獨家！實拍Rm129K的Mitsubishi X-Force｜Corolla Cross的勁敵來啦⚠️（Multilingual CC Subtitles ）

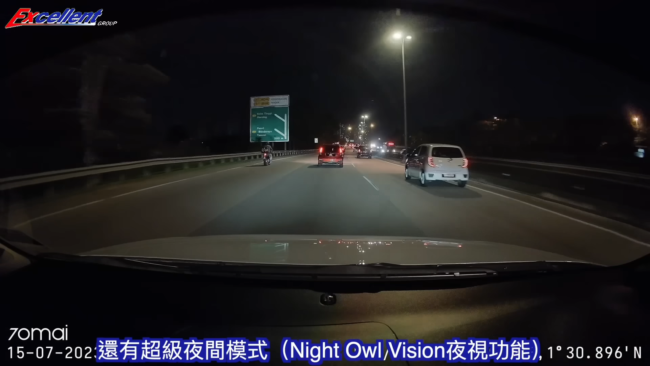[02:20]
这一次在A810上面也是搭载的哦如果你要远程监控你的车的话